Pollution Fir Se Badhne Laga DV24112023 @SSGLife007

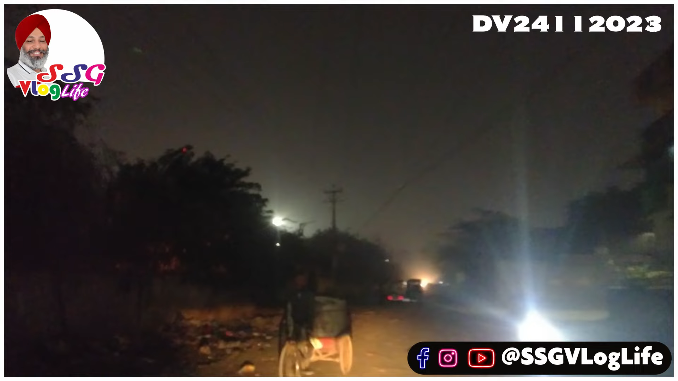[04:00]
हाल पूरा हो गया है पूलुशन से ये दे� रोड पे गाणियां आ रही हैं ये पता नहीं क्यों justify नहीं कर पा रहा इसका मुबाइल का camera बट बहुत ज्यादा हलाग पुरे हुए पड़े हैं यहां पर यह देखो